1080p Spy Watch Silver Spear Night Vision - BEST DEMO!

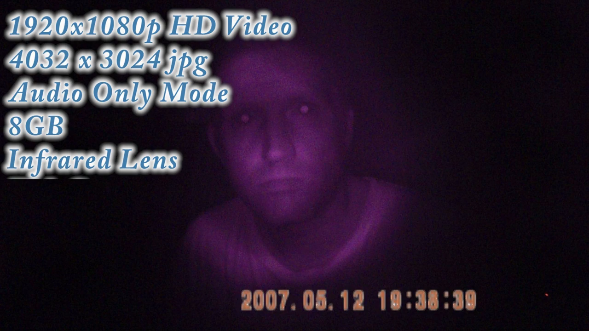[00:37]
Additionally, you can use this watch as a web camera by simply installing the included software on the CD.
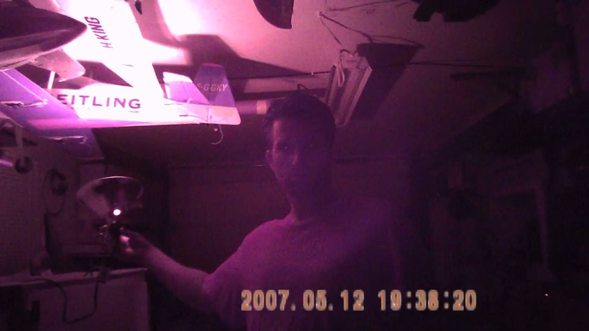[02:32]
Now, the range of the night vision is a bit limited as expected,